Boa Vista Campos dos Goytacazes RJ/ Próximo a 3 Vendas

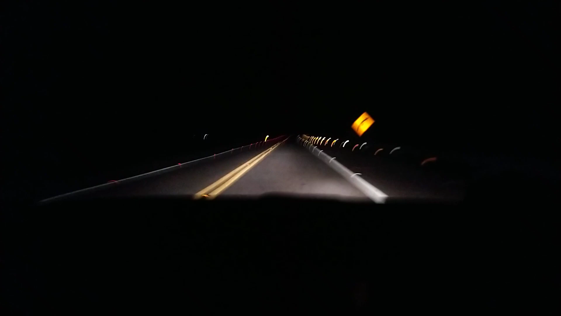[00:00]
noite para você, quase meia-noite. Tô indo aqui em Boa Vista, próximo ali de Três Vendas, Sapucaia, Monteiro. Olha que pista maravilhosa, bem iluminada, ó, tá vendo? Pista muito boa.
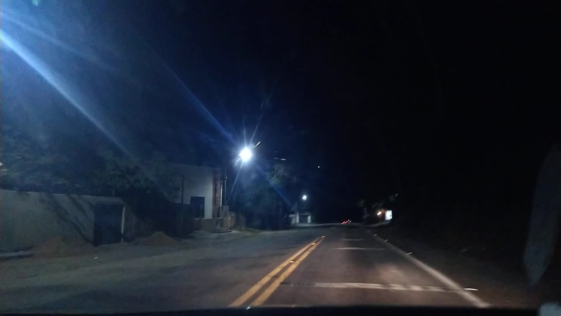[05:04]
Então chegamos aqui em Boa Vista, tá vendo? Agora eu vou subir aqui uma subidinha ali, tá bom? Um abraço e até mais.